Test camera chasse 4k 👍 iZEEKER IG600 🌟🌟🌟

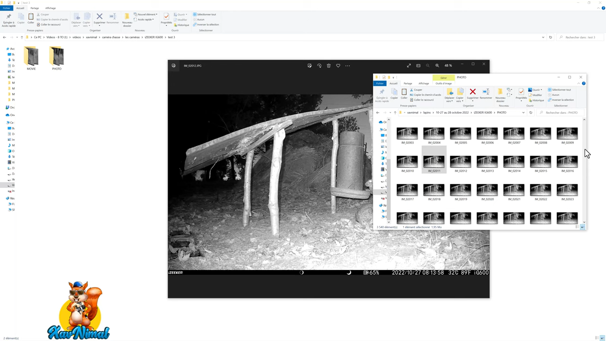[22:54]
On va prendre une autre photo. Voilà. À 3h40, il fait vraiment nuit. C'est obscurité totale.
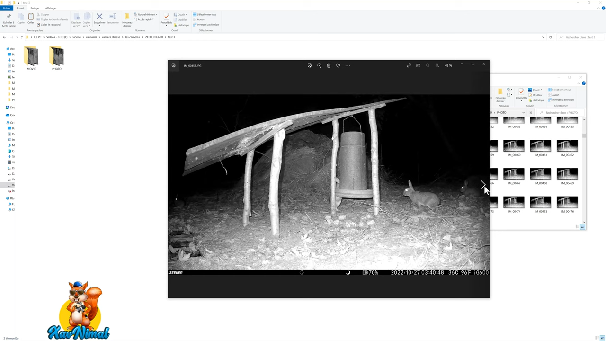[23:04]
Donc regardez chaque photo ce que ça donne. Il faut savoir qu'un lapin, ça bouge très vite. Bon, sauf quand ça mange. On va bien en avoir une qui se déplace. Regardez, là, il saute. Donc ça fait vraiment des photos de très bonne qualité, vous voyez. Même la nuit. C'est vraiment satisfaisant. Voilà.
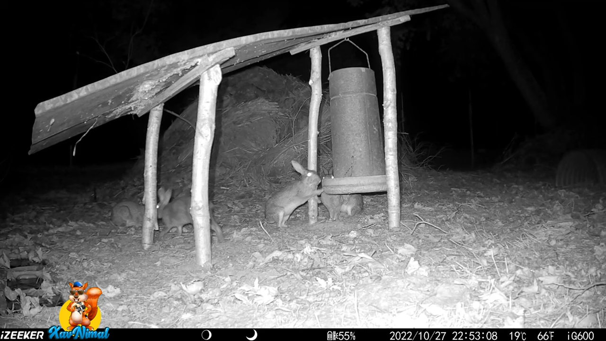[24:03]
Ça fait plus de résonance. Là, la nuit, écoutez, il y a beaucoup moins de bruit. Donc, le son est plutôt bien. On entend l'eau, on entend les sangliers, on les entend même qui se prottent. On les entend grenier. C'est après que l'audio est vraiment top.